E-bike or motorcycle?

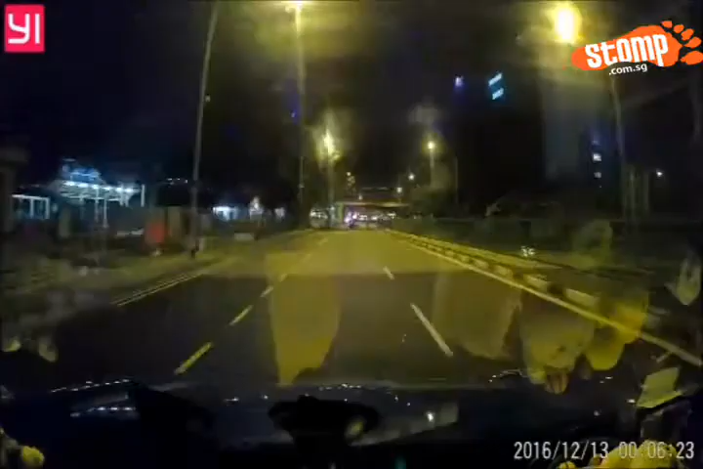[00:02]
driver there, motor driver. Yeah, what is that? Motor driver. Tires empty. Wait, I don't see any exhaust.